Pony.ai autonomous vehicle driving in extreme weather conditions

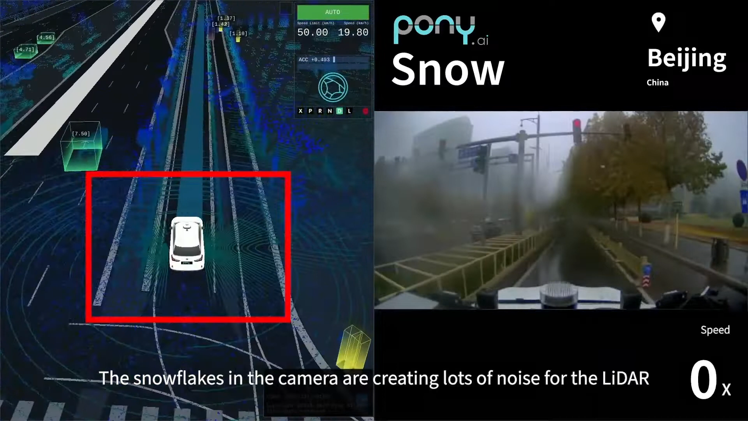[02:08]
We have trained our deep learning model with large amounts of road test data to accurately categorize lidar signals.
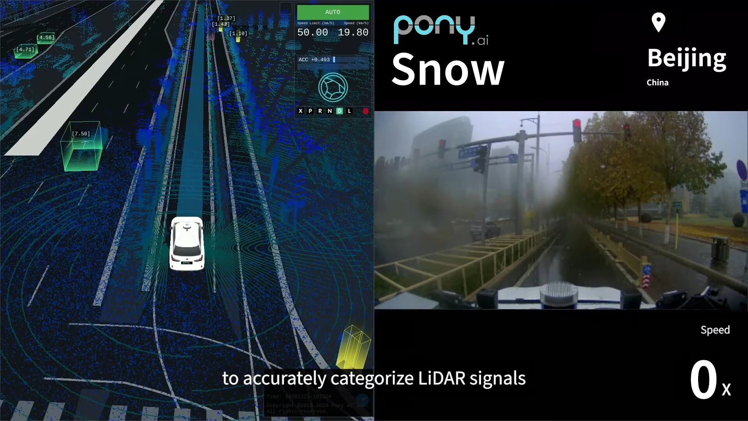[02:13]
When rain, snow, and dust are neglected but actual roadblocks are registered we can enhance the seamless riding and driving experience while ensuring safety.
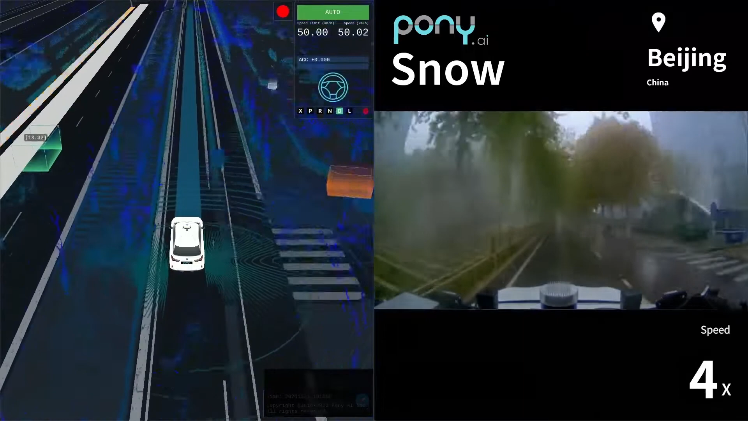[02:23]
After detecting a car parked on the road with blinkers on we merge into the left lane and wait at the red light.